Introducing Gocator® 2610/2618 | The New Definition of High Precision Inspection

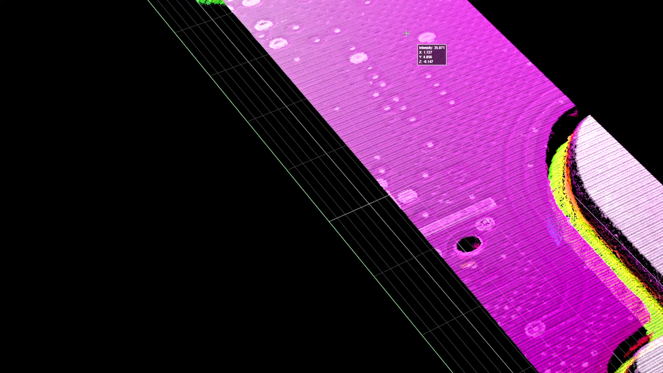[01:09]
the rays from the laser illumination of the 2610 are always parallel to the measurement direction.